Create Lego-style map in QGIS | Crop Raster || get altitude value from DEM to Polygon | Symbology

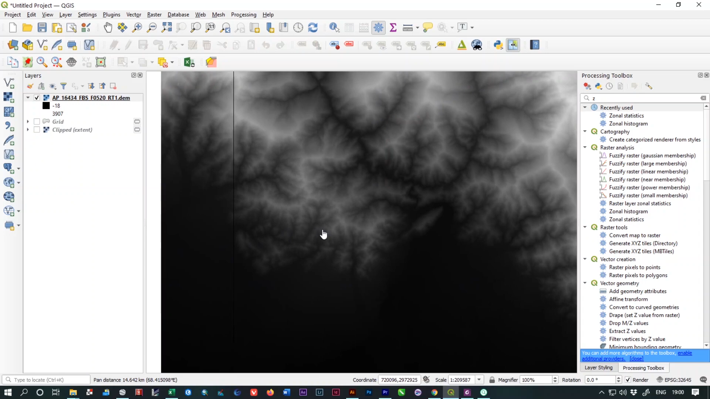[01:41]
So we can crop our area of interest so that it will take less time for processing or any other purposes. So we are going to crop our data. For that, you just need to open your processing toolbox.
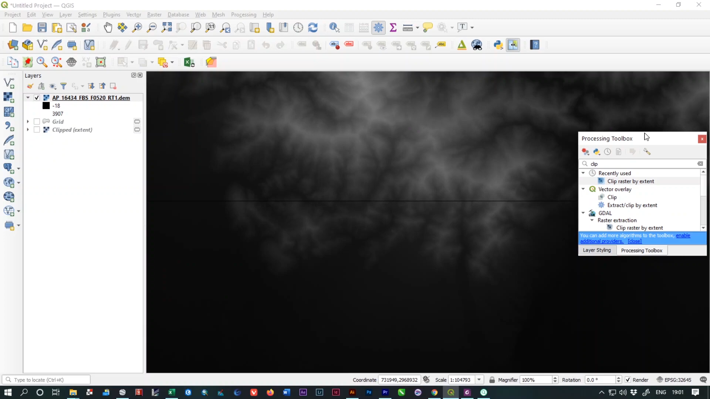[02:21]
I don't know why it's automatically adjusted with the toolbar. It's very annoying. Okay, now we are going to clip our raster by this option which is clip raster by extent.
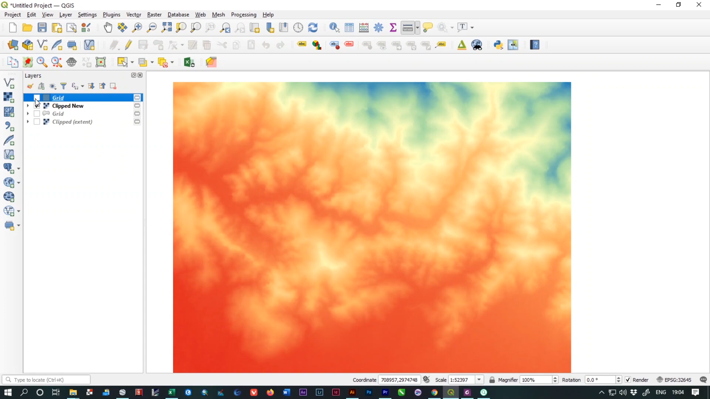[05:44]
Now we are going to extract the DEM value from this DEM file, DEM raster file to these grids in the basis of the raster files. The grid file, the grids will take the altitude value of this portion and after that we will follow the next steps.